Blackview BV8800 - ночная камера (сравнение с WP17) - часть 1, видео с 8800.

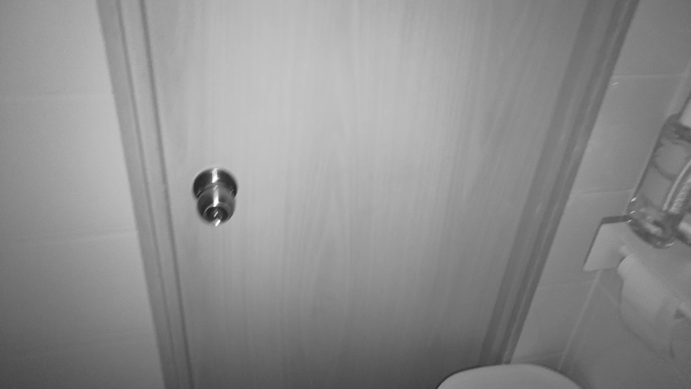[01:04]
стало полностью у Аукител потерял временно фокус зато потом его поймал
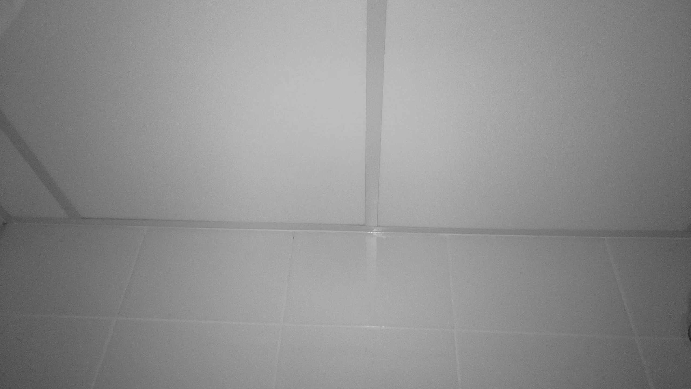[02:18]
если микрофон перекрыл но уж извините сложно держать две такие здоровенные лопаты
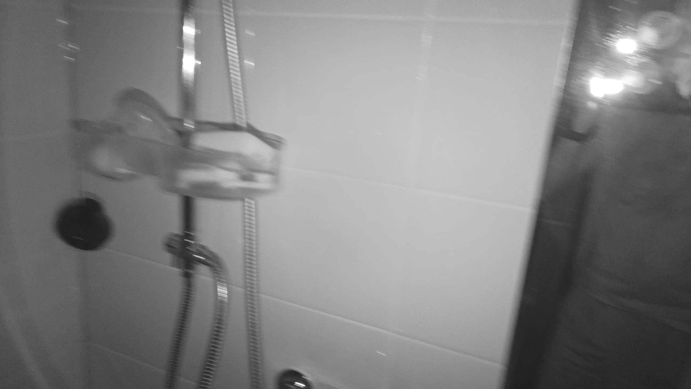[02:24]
и при этом ни капельки не накосячить ну что
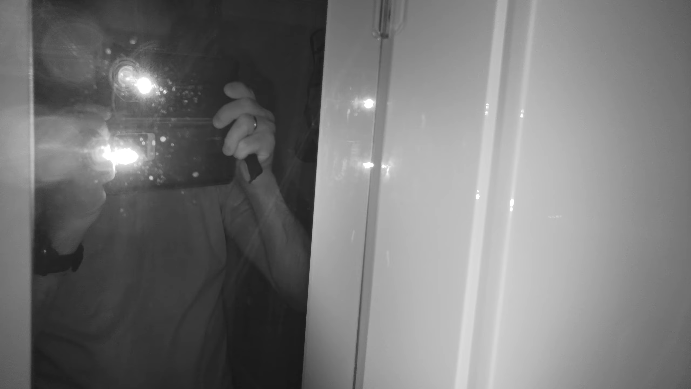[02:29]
ну вот как они ярко светят своими прожекторами сейчас попробую вот так все хорошо видно и как я их держу почему наверное микрофоны частично перекрыл это у нас в абсолютной темноте тестирование камер с ночным видением то есть с ночной подсветочкой инфракрасной которая глазу не видно практически на